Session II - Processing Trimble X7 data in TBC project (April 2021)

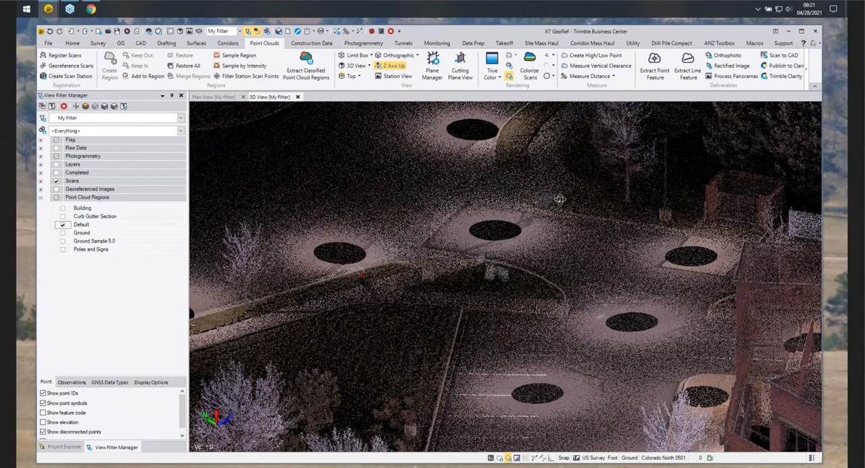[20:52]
And so once we pan over to a tree, we can fire up this extract point feature highlighted in yellow on the ribbon.
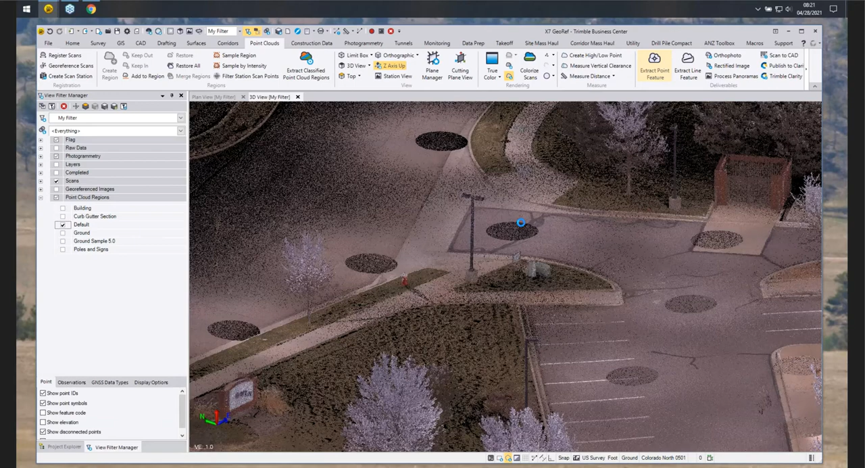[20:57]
Um, so if you go to the point clouds tab and over on the deliverable section of the ribbon, all you have to do is hit extract point feature.
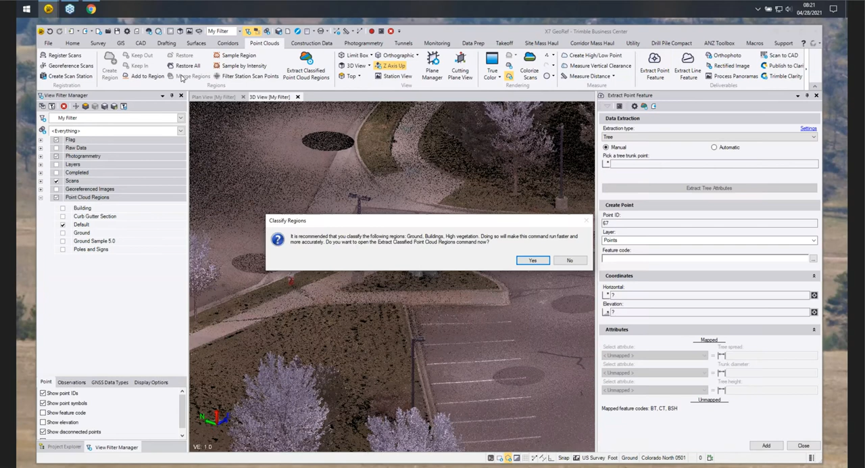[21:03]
You can go ahead and say no to that real quick. Um, but you can see here in the, in the UI,
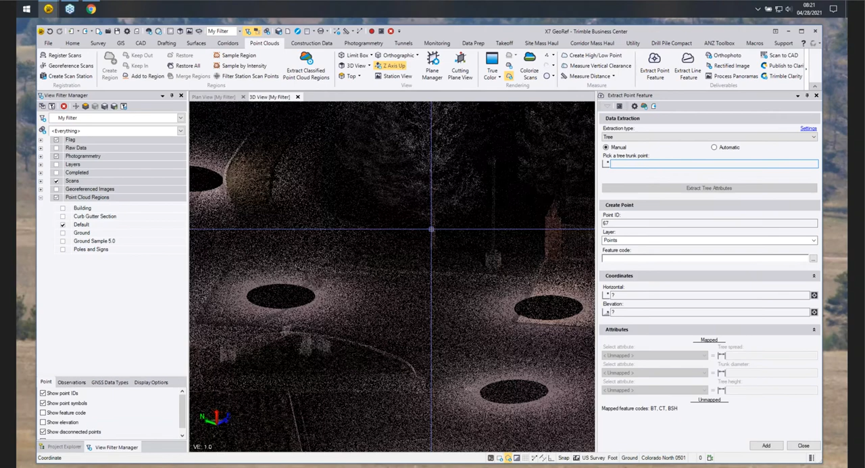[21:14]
the commands now launched, um, we have these different extraction types for, for trees, poles, and signs. And you have the ability to come in here and say manual or automatic.
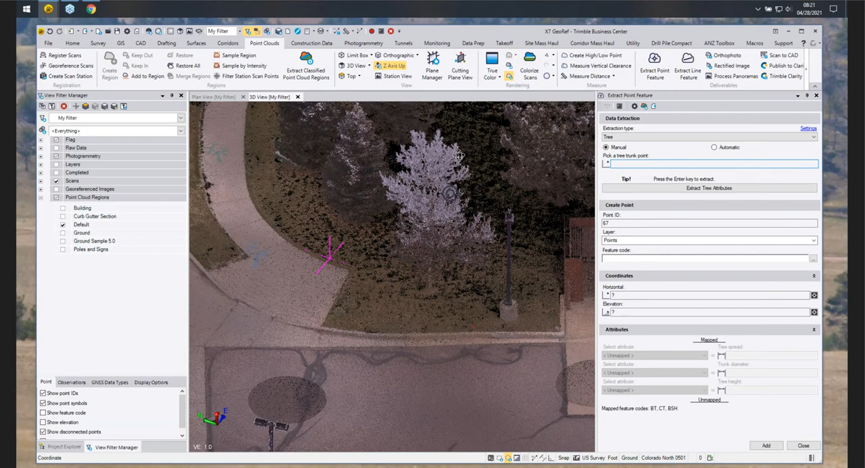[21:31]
And today we'll go ahead and select the manual option.
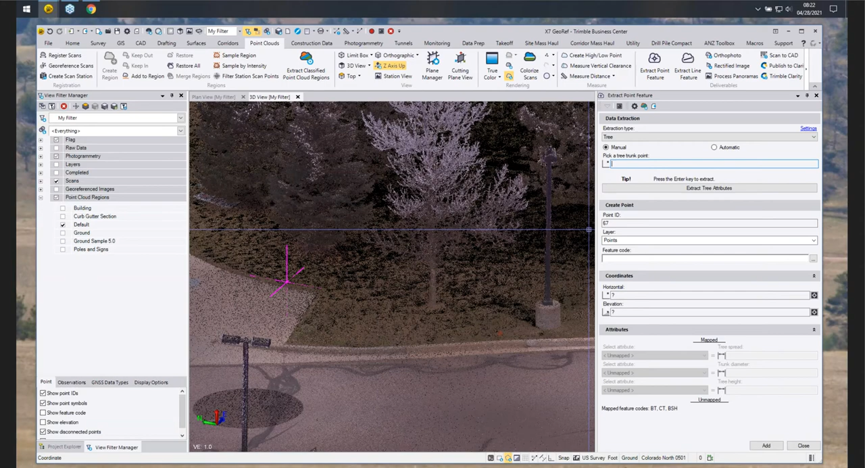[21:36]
And then what we do is you just go ahead and select in that box to pick a tree trunk point.
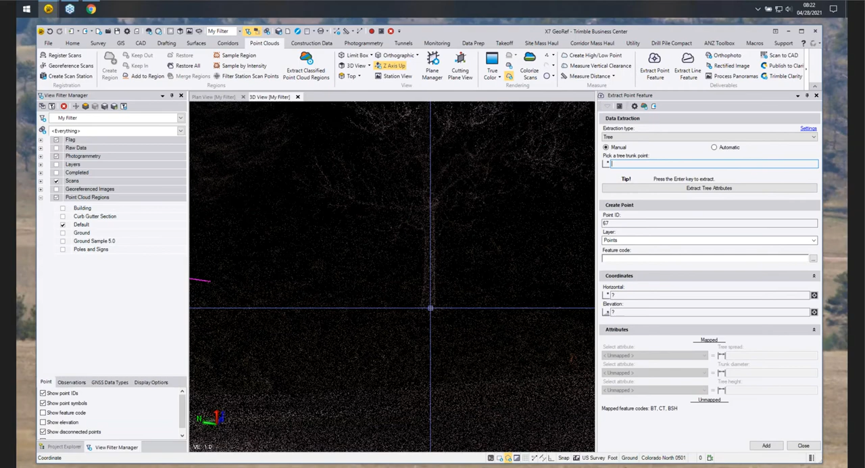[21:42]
And you can see Dan zooming into that tree right now. And all you have to do is select that. And then go ahead and hit the extract, extract tree attributes.
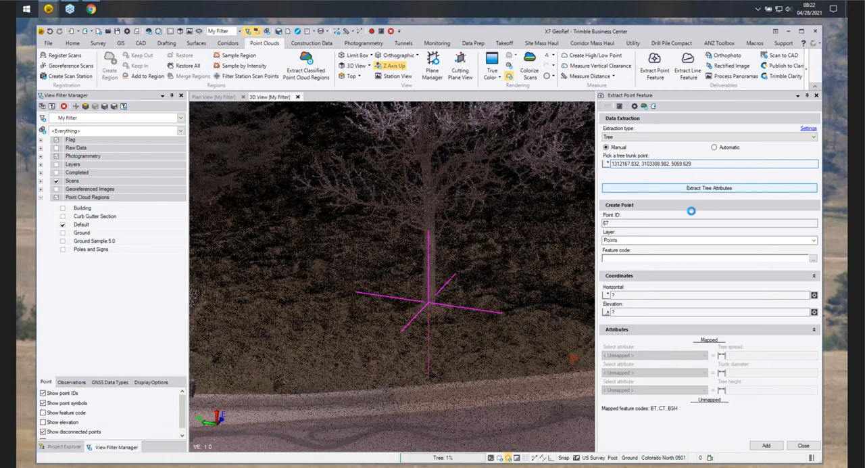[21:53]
And what it's going to do is, is try to manually or automatically populate that height and the width of the tree.
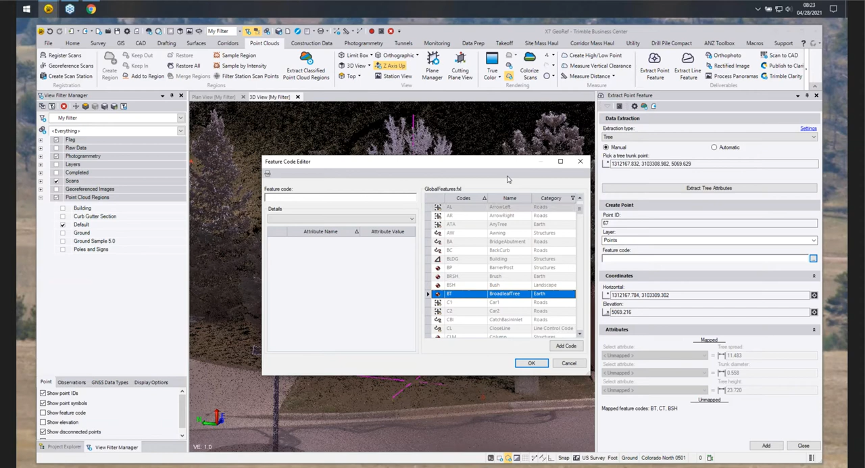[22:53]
or you could, if you know it by heart, you could just type in BT for broadleaf tree. For this section, we'll just go with BT and we'll add it.
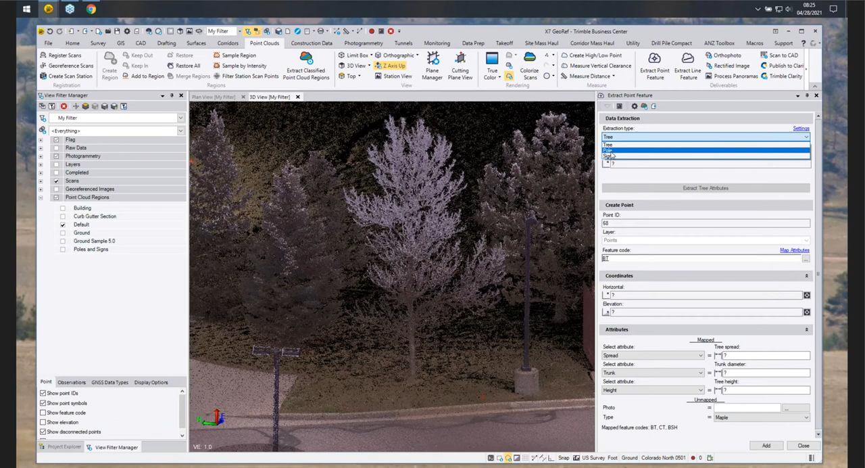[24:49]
And also we, uh, have the options to do pulls and signs manually as well. Right. And I think we might have the points turned off. So that's why it didn't show the feature code there.
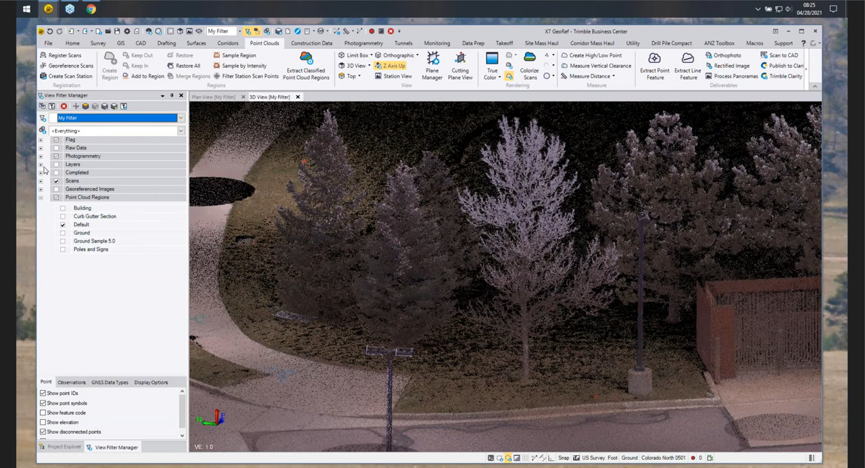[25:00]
And then it's might be earth. Yeah, there we go. And then here's the other extractions as well from.
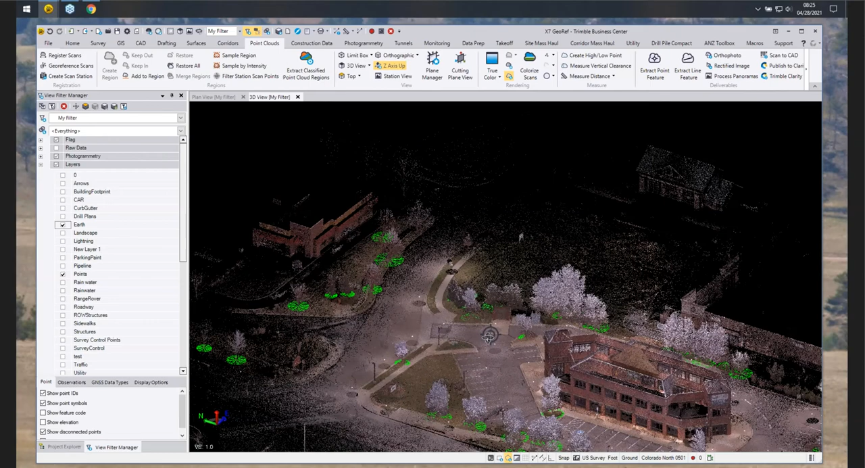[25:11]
Yeah. And so this is what the,
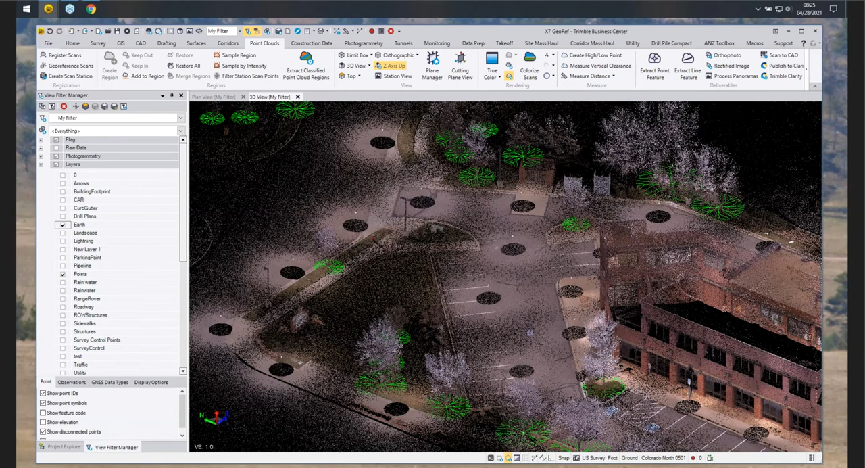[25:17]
the residuals are from the automated approach throughout the entire project.
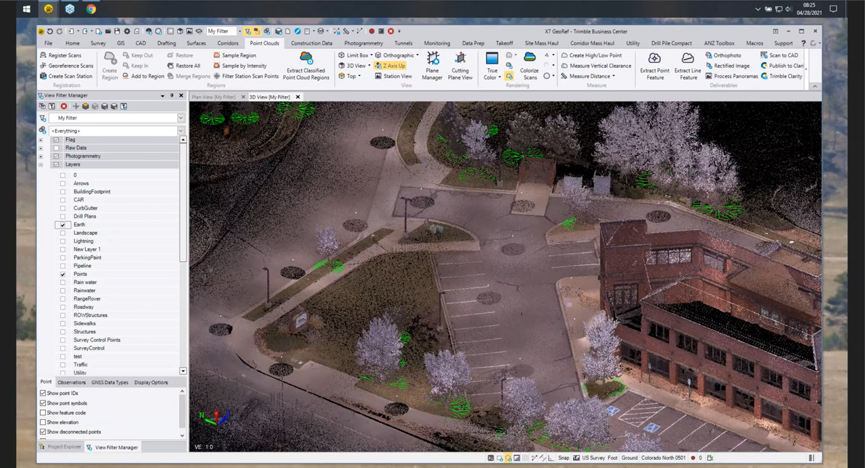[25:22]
I was able to kind of go through here and change the width of the tree and map all those attributes while I had the time. So you can see it adds them in there quite nicely.
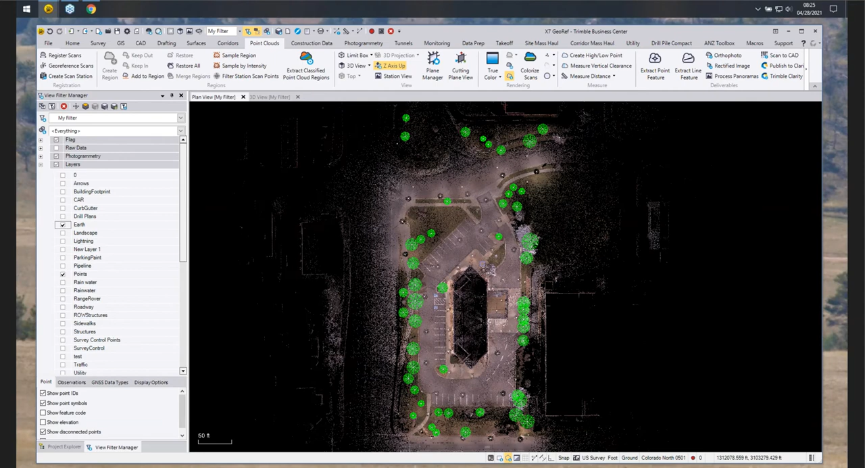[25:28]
Um, all right.
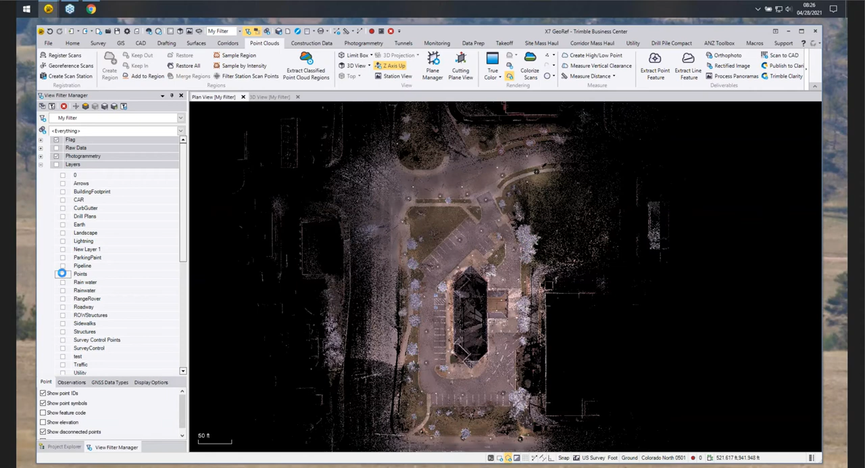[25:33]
So going forward, I think we're going to go and show how to extract linear features, um, in TBC.
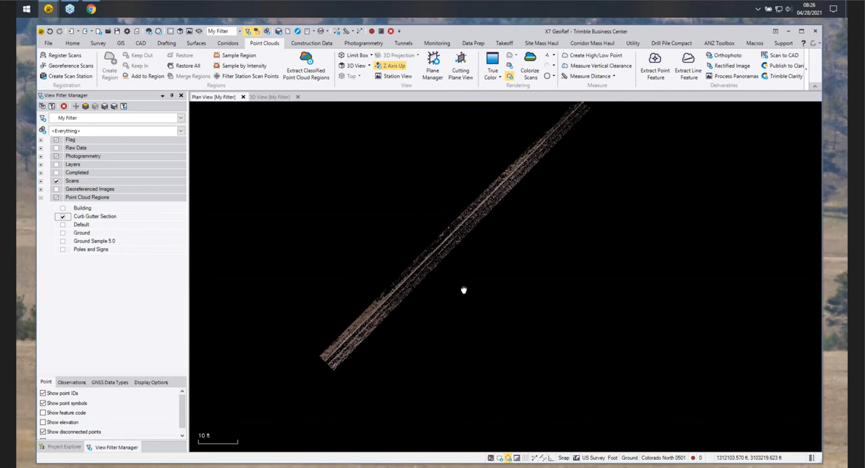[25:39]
So Dan's already got a, um,
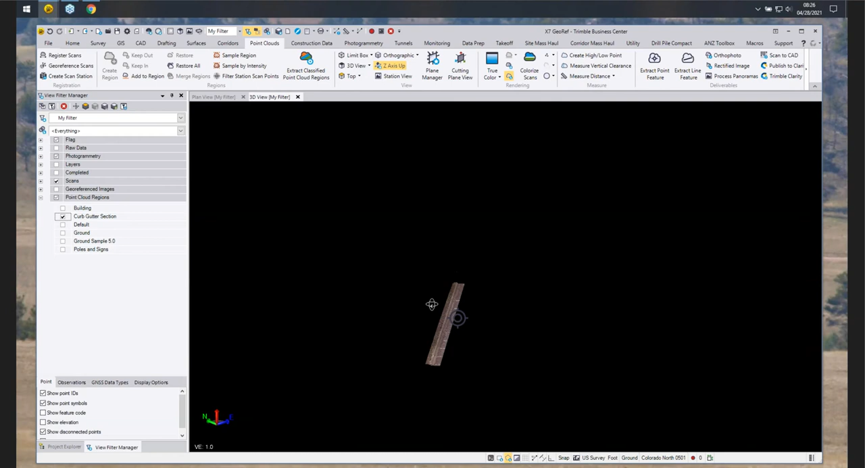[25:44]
a region here called curb and gutter section that we were talking about earlier, being able to add that into your project. And all you have to do is go to the point clouds tab and on the ribbon, right by the extract point feature is the extract line feature. And this was added into 540.
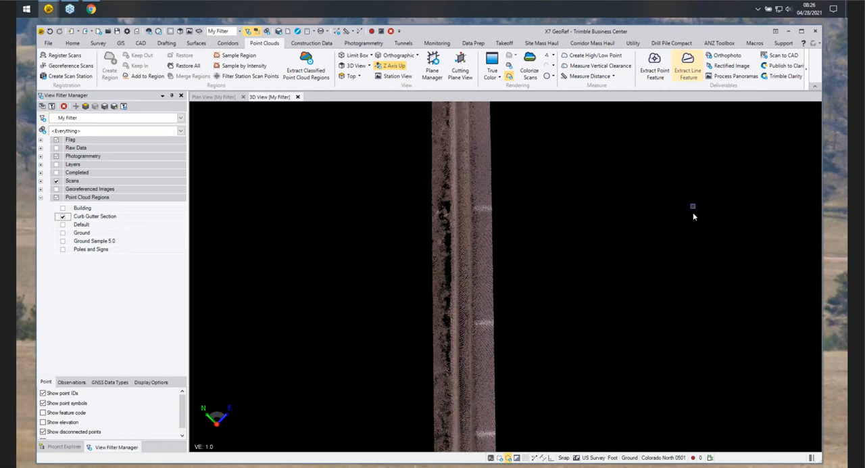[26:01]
So once he, once he launches this command, it's kind of a similar approach with the extraction type, giving you the ability to extract curb and gutter, as well as some overhead lines, um, basically kind of some power lines, if you, if you will. Um, so today we'll just focus on, in on curb and gutter. And then we have the ability to set the line settings up front. So giving it, giving it a name, a layer, a line style and a color. Um, if you don't do it here, we do give you the ability to do that in the post QA QC tab.